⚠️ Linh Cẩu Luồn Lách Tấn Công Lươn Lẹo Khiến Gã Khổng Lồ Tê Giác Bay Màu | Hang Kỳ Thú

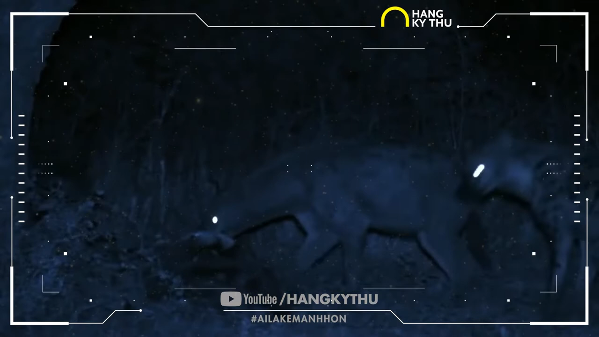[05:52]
Một phần không nhỏ nguồn thức ăn của chúng đến từ việc đi săn các con mồi sống. Tại châu Phi, Linh Cẩu chỉ đứng sau sư tử về sức mạnh khi cận chiếm một chọi một.